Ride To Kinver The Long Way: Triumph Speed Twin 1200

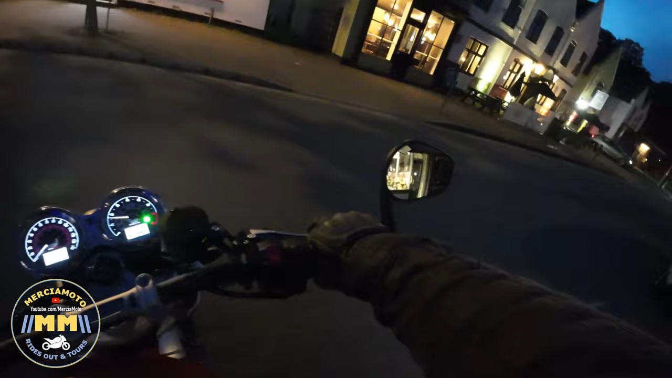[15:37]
All out. Okay. All good, mate. We're going round to the left here. Ooh, are they blowing me glasses off your exhaust, sir, Paul?
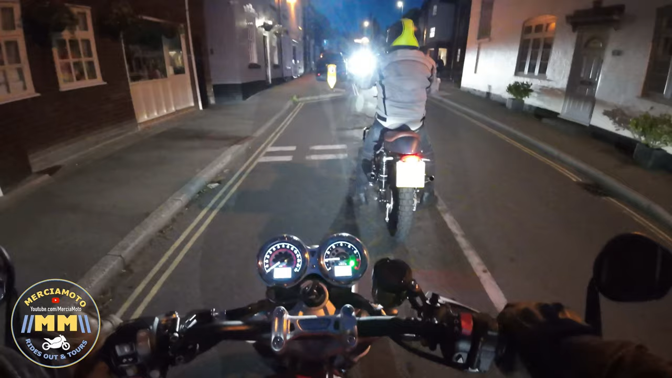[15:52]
Am I? I'm probably a carbon monoxide poisoning behind you. Carbon monoxide poisoning?
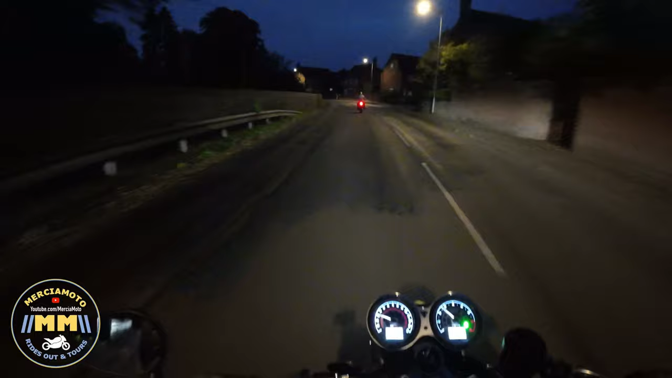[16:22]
I'll have to find some baffles, I think. Nah. Where's the fun in that? Right on. No. Yeah, it's blown me toupee off now, them exhausts. Fucking hell, man. Can I have it? Oh. Don't get too... Jesus, I need to put my earplugs in behind you, pair.
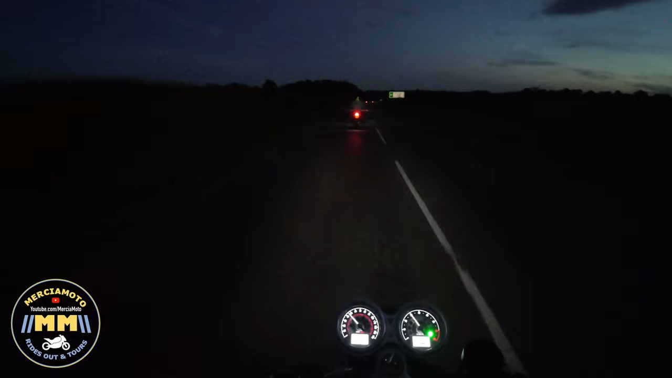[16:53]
Christ, Jesus. The Honda Vintage Club. Why are you deaf? I followed two Hondas home the other night. They have shot back because of the noise. I have had to. Health and safety and all that bloody Nora.
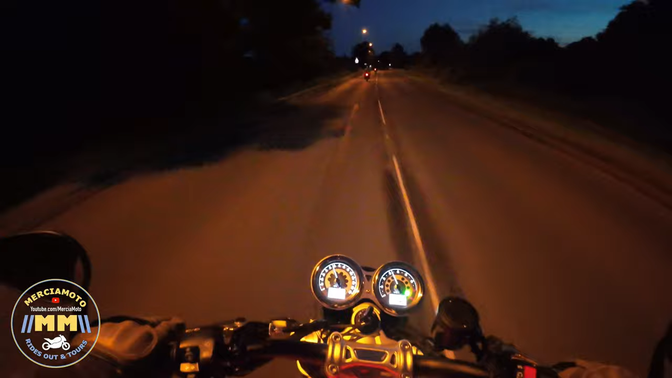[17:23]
Moan. Shut up, moaning. Hello. Coming up to the lights now. Is somebody Is somebody talking? Straight over the lights. Is somebody talking?